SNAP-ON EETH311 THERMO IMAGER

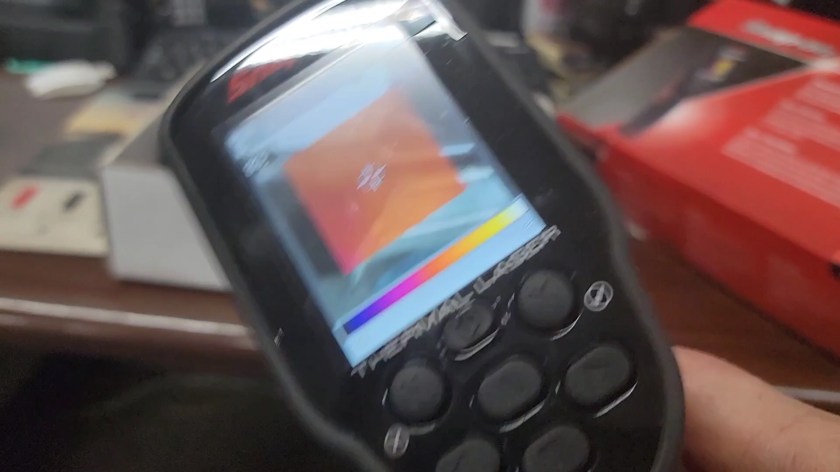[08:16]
see have these in their toolboxes and i never see them use them and i just don't understand
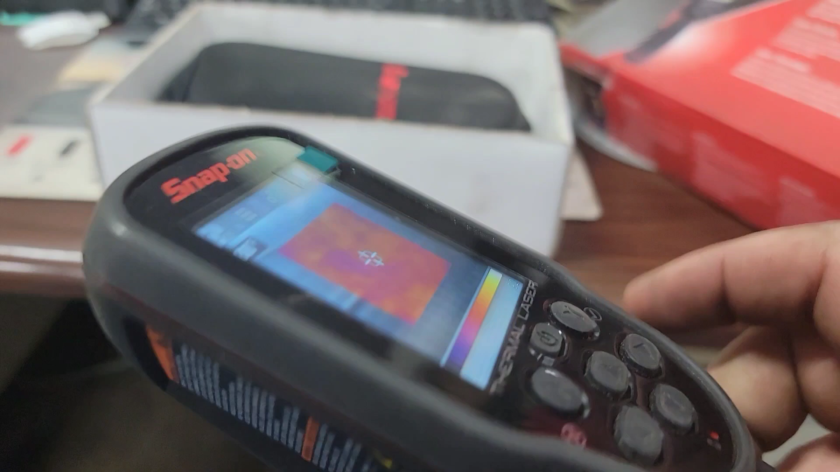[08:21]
why this is literally the quickest thing like i showed you in that picture
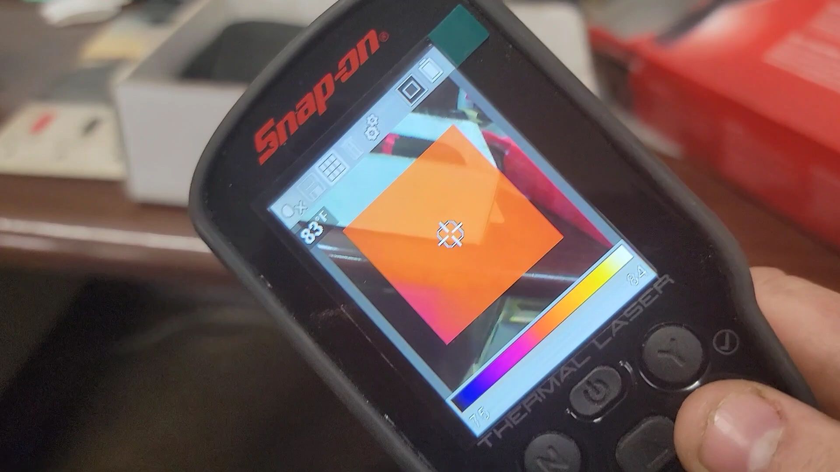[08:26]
On screen: spot 83°F
to check out battery drains shorts stuff like that it's
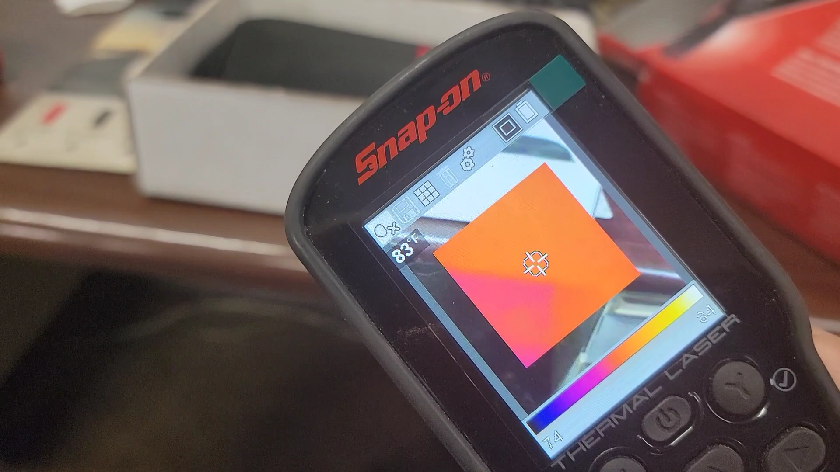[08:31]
On screen: spot 83°F
great to grab and then heated seats uh guys that are trying to always diagnose heated seats and whatnot these things
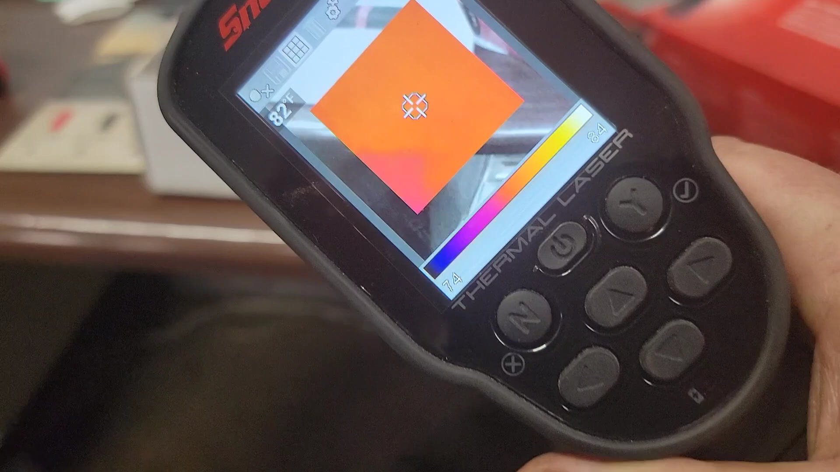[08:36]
On screen: spot 82°F
are amazing if especially with all the heated and cool seats vents if you've got
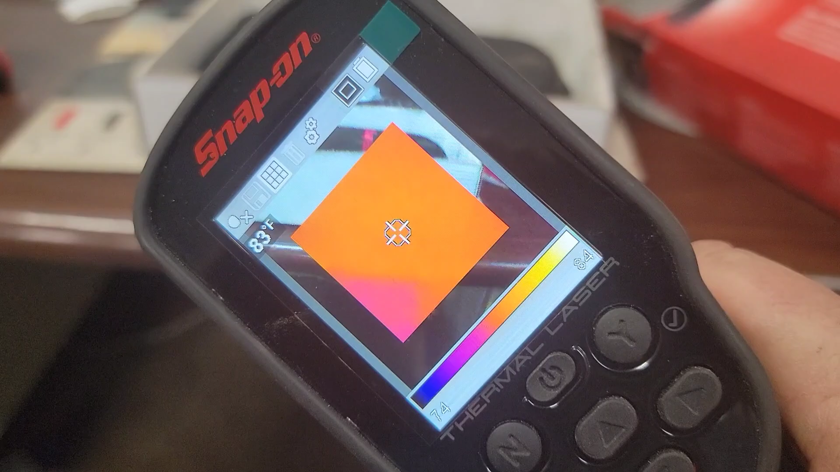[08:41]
On screen: spot 83°F
a quick way to tell if your
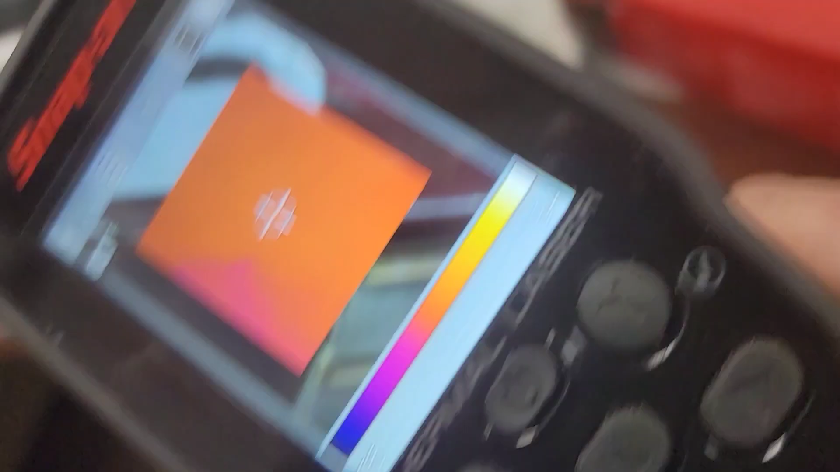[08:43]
vent is not blowing out the same temperature of air it's
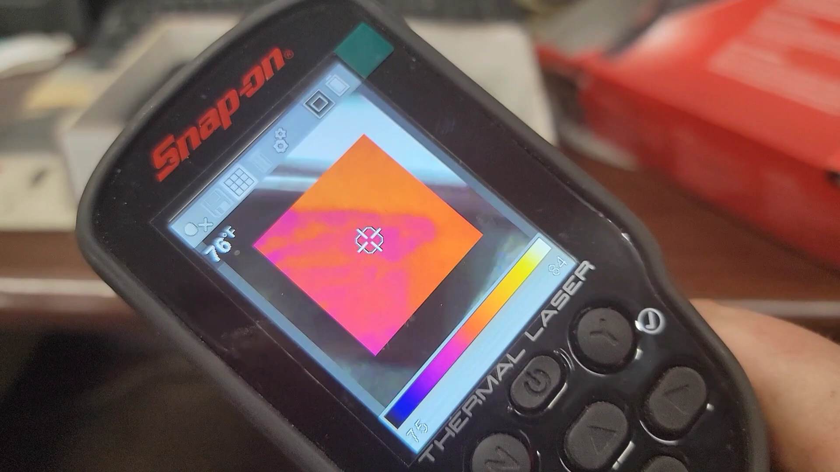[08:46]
On screen: spot 76°F
nice to have these a little bit more precise than just a regular temp gun or using a therm
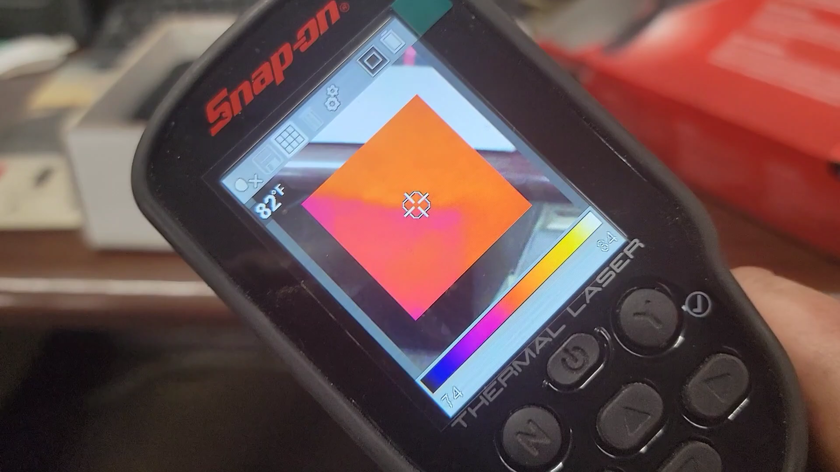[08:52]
On screen: spot 82°F
or a thermometer but anyways guys that's the e e e e t h 311 that's echo echo timmy